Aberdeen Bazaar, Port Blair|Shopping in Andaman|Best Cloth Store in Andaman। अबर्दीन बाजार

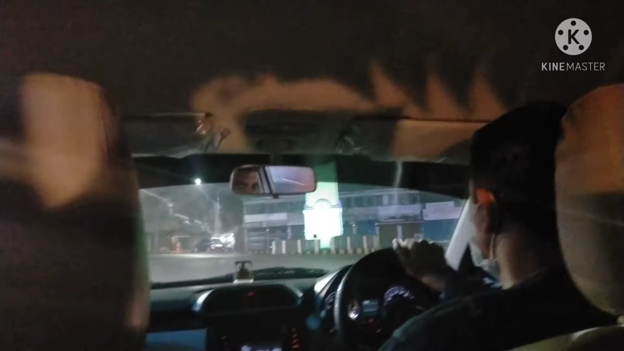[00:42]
इसलिए यहां पर सुनसान आपको थोड़ी सी सड़कें यहां पर दिखाई दे रही होंगी और यहां हम लोग जो हैं,